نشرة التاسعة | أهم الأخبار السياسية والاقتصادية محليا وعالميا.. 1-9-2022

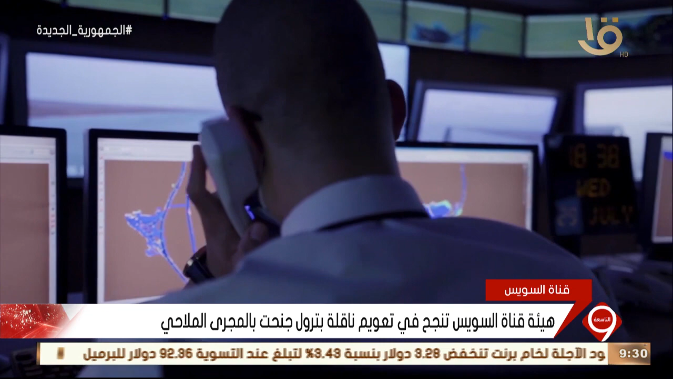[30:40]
ليكتشف ويتابع حركة السفن على طول القناة، ويتيح بذلك إمكانية التدخل في أوقات الطوارئ.